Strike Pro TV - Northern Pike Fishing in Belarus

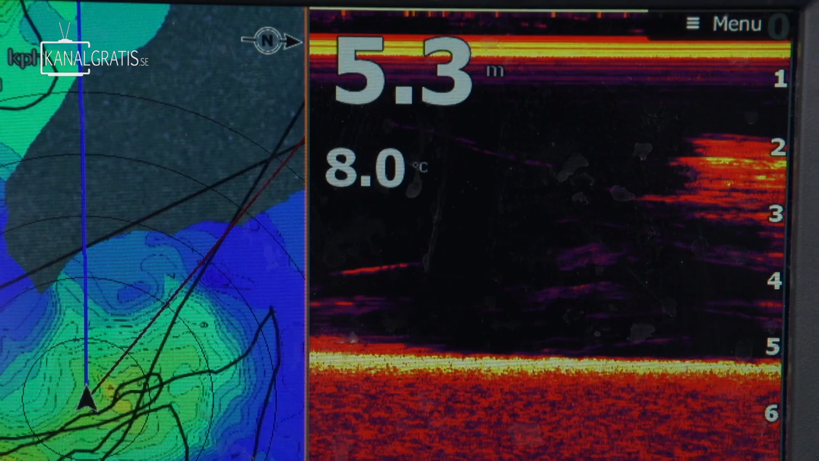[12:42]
On screen: depth 5.3 m, water 8.0°C
All the spots contain this grass. Yeah, it looks nice. Yeah, and it's nice. Grows from 6-5 meters up to the top.